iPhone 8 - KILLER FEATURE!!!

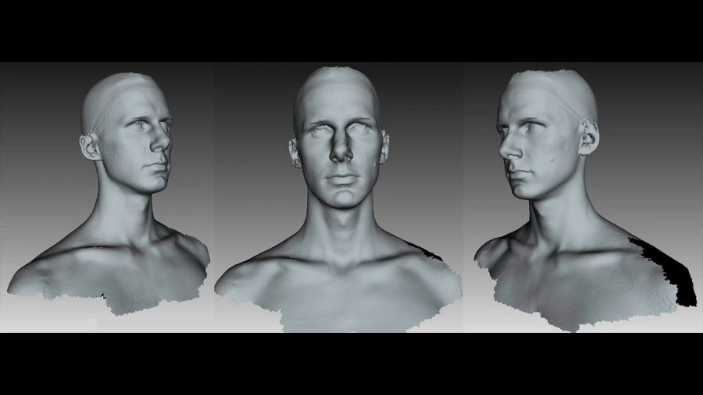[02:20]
The new 3D facial scanner would be able to unlock your phone and read your face from all angles even when lying flat on the table.